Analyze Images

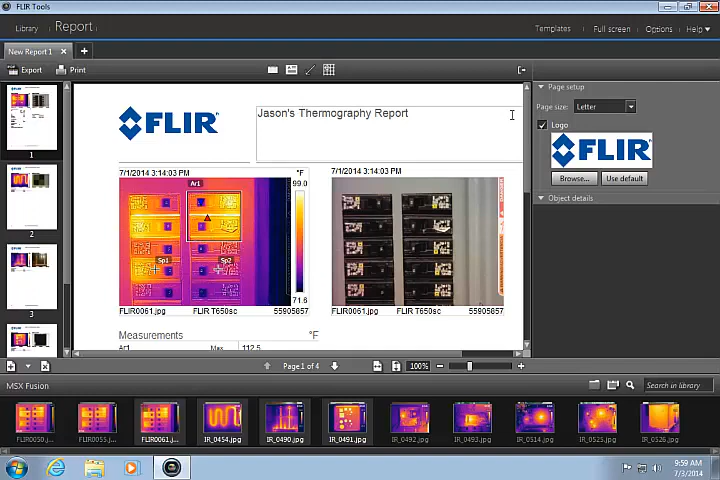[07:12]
On screen: scale top 99.0°F
All text annotations and measurement results can be displayed on the final report page.